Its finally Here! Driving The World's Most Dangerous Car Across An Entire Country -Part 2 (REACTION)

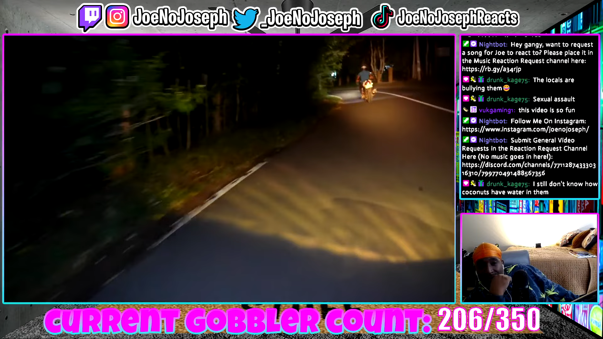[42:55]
And just as it looked like it was to be plain sailing for Arthur and I, we ran into some trouble. Oh, fuck. What's this? Ah, shit, Toro.